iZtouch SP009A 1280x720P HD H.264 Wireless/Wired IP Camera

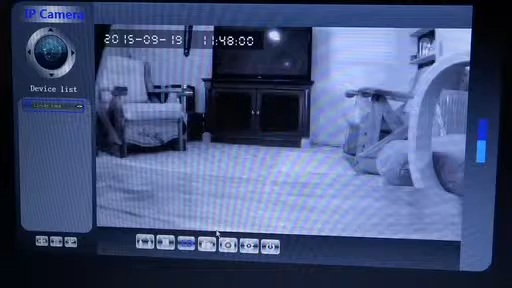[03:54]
And it does turn the night vision on, which either way, it's a really clear picture so you don't have to worry about low grain pictures or low quality pictures. Down here at the bottom, there's an LD. And if you click on that, it's going to go to standard definition.
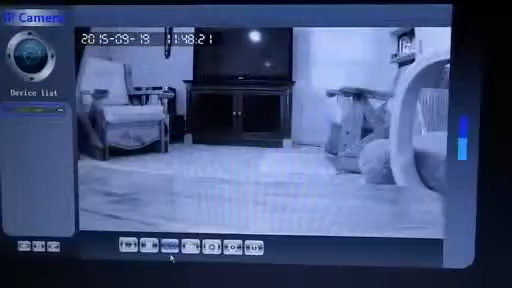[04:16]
Let me zoom in so you can see a little bit better, even though you'll see a bit of lines.
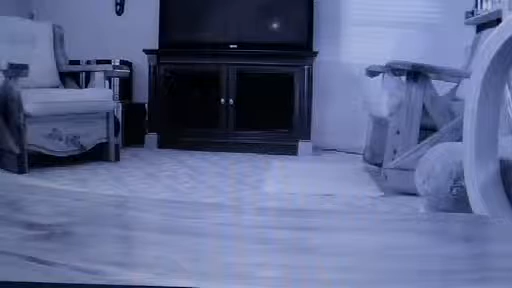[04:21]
And then click it one more time, and it goes to high definition, which is even clearer. I'm going to pick the camera up. See, it just turned off night vision.